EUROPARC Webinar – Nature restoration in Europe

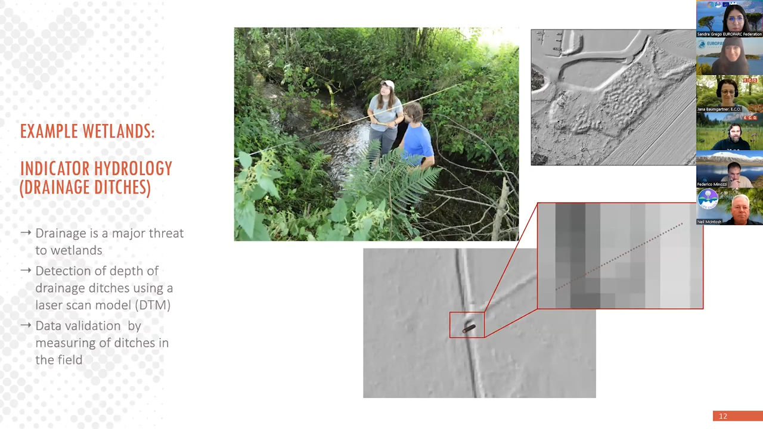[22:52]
uh the drainage ditches were precisely measured in the field as we can see here my colleagues in um standing in the water um um the second example second thing we want to wanted to investigate is the scrub